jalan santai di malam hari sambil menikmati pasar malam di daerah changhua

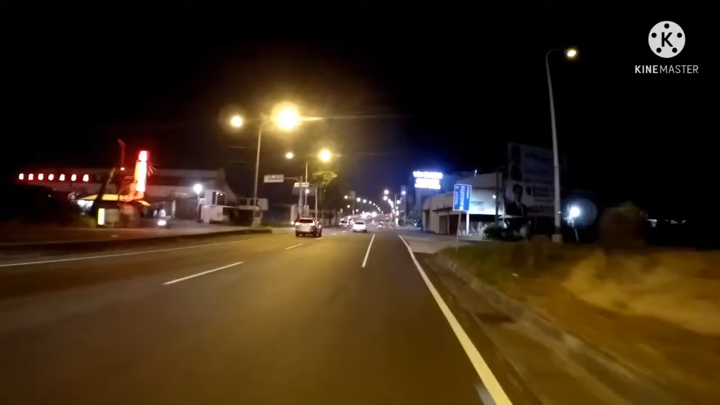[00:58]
agak cerah ya, hanya ini malam.
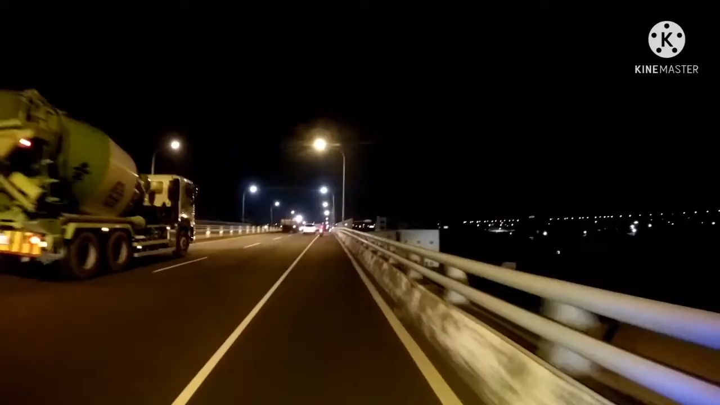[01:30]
Untuk cuaca hari ini alhamdulillah sangat terang,
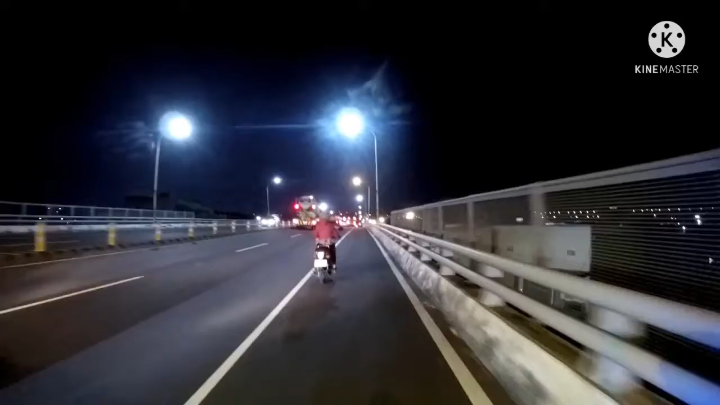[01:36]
tidak ada hujan. Di Taiwan menunjukkan panas. Oh, masih ramai suasana pulang kerja sih.
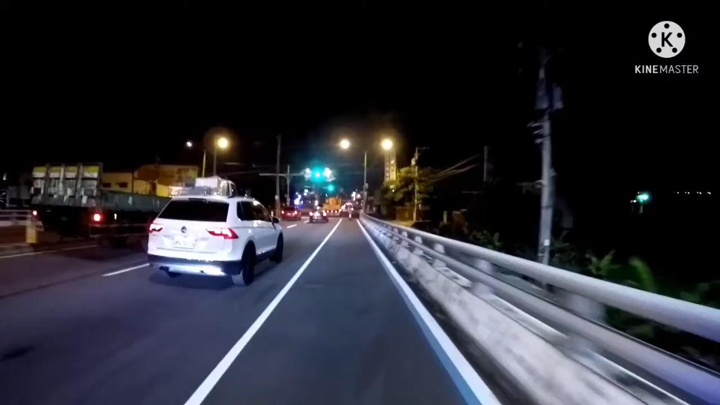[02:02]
Maaf kalau videonya mungkin agak nggak terlalu terang ya, soalnya malam.
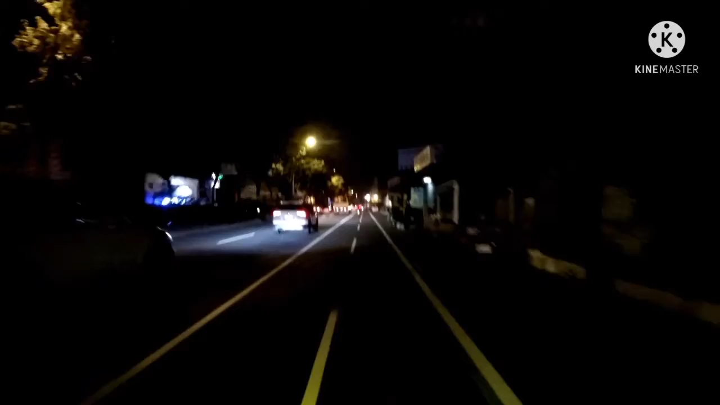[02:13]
Oh, mobil pada besar-besar. Ini masih di kawasan Changhua. Tidak jauh dari tempat saya, saya mungkin kurang lebih 10 menit sampai 15 menit.
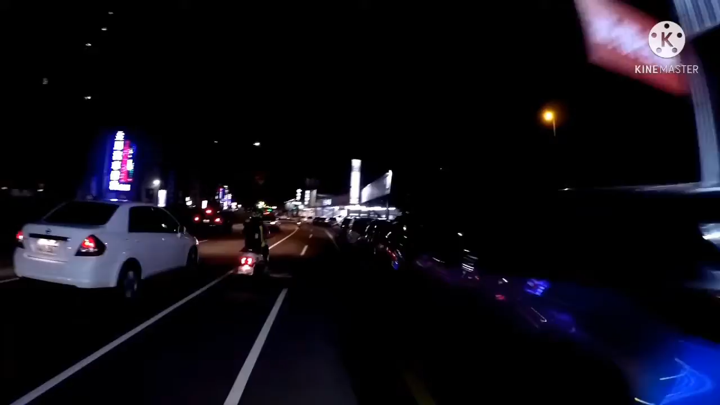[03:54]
Ini tempat pemancingan guys, masih tutup. Biasanya kan orang kaya-kaya itu yang mancing itu.
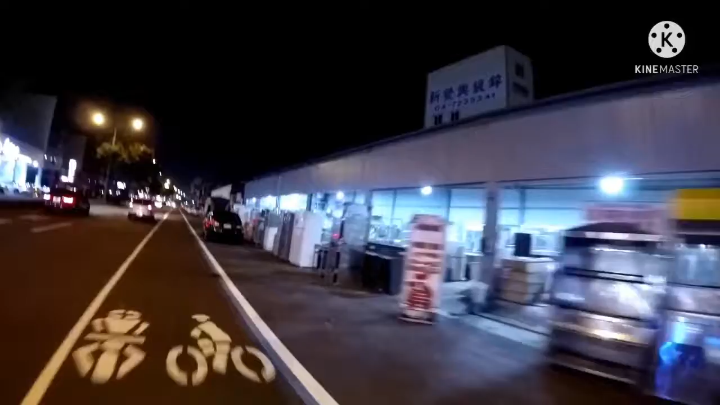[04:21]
Nah ini bekas barang-barang bekas kayak elektrik, kulkas,
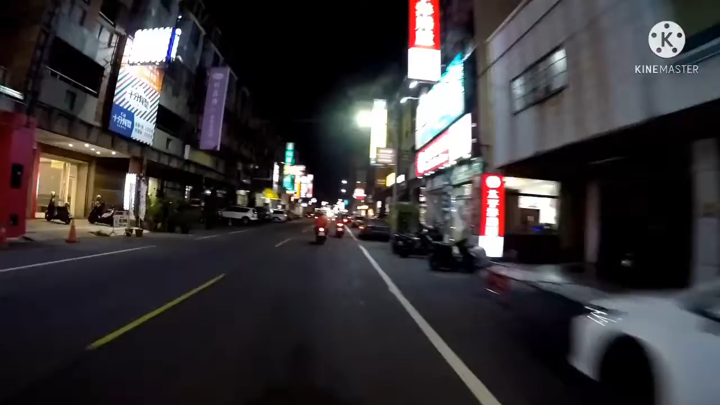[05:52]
Langsung masuk di perkotaan, jadi ya suasananya agak ramai. Biasa di sini itu ini pasar malam